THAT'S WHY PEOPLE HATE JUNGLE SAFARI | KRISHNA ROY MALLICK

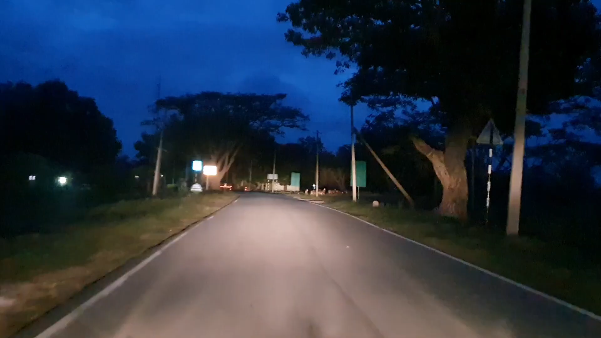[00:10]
गाइस वो देखो सामने हिरन दिख रहा है, उनके आंखें जल रहा है, चमक रहा है।